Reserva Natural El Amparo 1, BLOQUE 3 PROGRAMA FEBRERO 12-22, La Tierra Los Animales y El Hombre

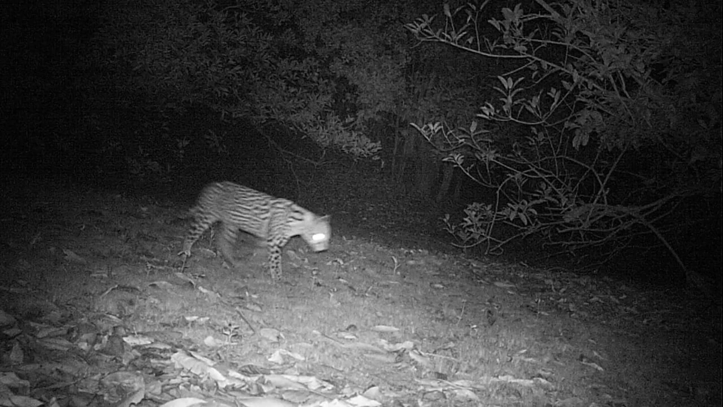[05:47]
Se pueden ver felinos, el ocelote, el puma. Se pueden ver ocarros, el ocarro es un animal como prehistórico, ¿no?